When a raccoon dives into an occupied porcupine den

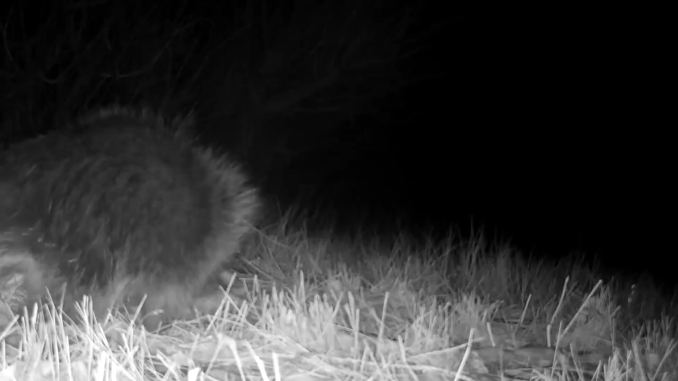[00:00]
The porcupine lives in a den right below her. She's looking into it off and on, but trouble is waiting. She's looking into it, and a raccoon comes by. The raccoon? Nah, I don't think I'm going to go in there. I don't think so.
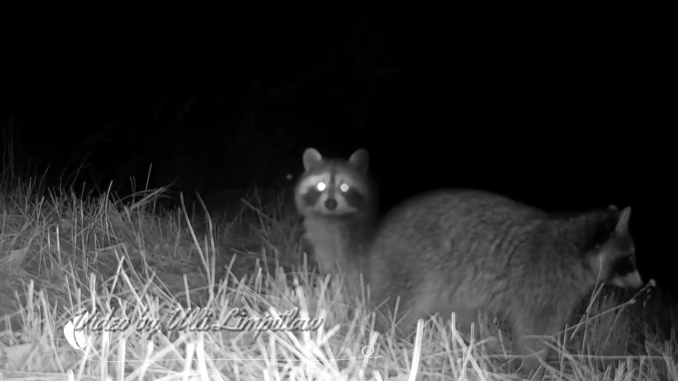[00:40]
The next raccoon studies the situation, and then it does what it is not supposed to do. Yes, it goes into the porcupine den. Not smart. His buddies are outside looking around.
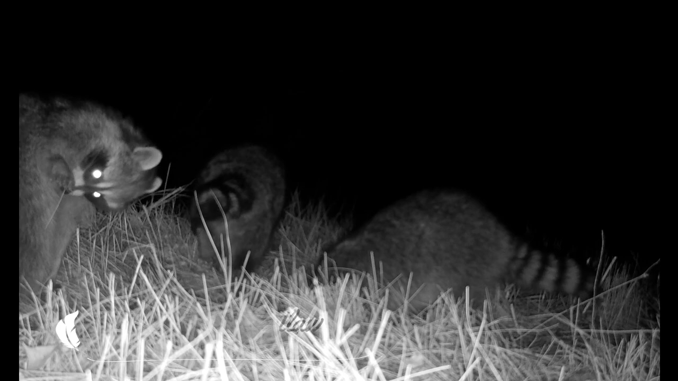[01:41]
Right there. There's a quill. Two hours later, Porky comes back out, and she is fine.
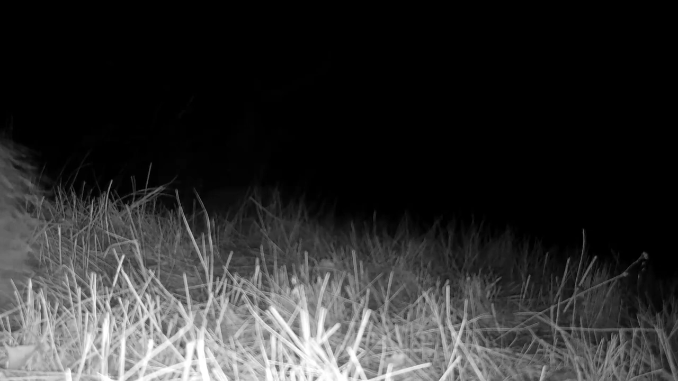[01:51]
The raccoons learned a lesson. The raccoon. You